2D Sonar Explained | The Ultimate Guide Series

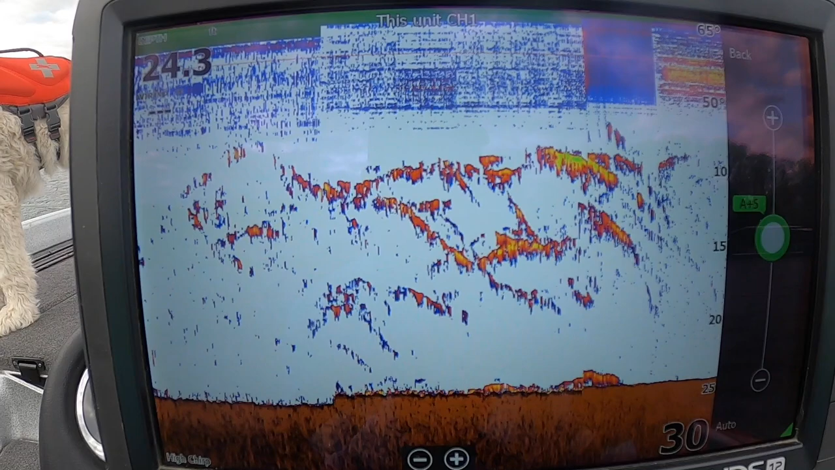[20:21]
definitely depends what the thermocline is going to be but you can just use the sensitivity and bump it up to kind of figure out where that's at and then you're going to know okay those fish are going to be hanging around that mark if you're fishing offshore or whatever how's this another little tip with
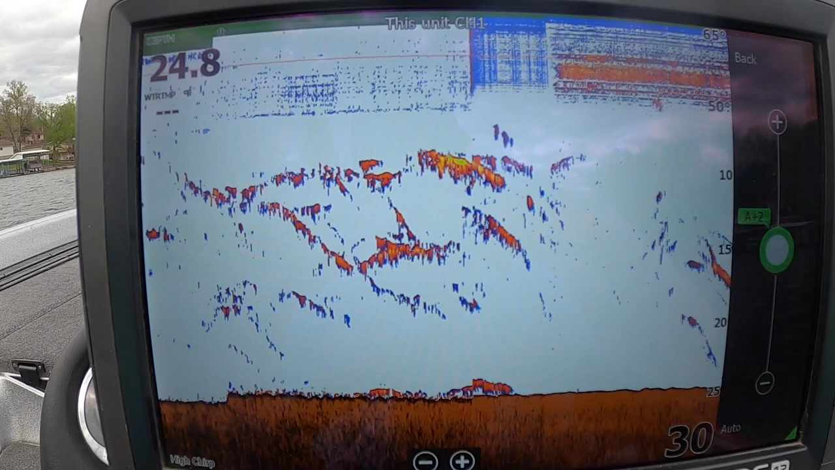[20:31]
2d sonar to help you out so